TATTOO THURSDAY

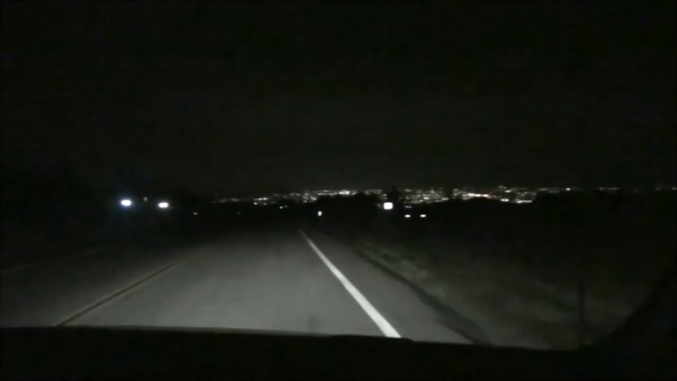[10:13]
Coming down the mountain and we see all these lights of the city. City lights.